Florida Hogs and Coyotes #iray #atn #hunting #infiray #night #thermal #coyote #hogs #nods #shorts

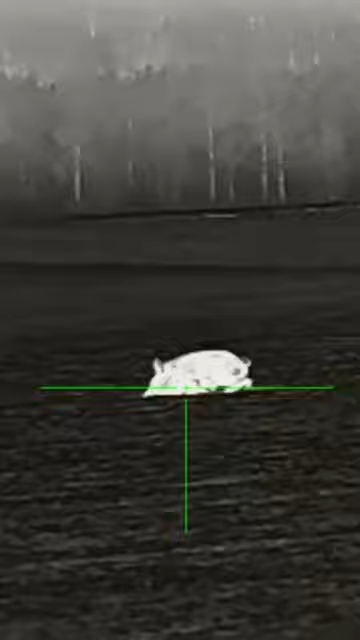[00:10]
All right. He's stopped right now. One, two, two.
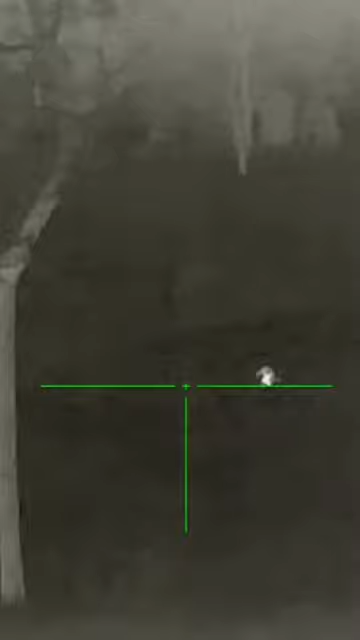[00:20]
Turn off, see the other one. He's running away? Yeah, he's hit, spinning.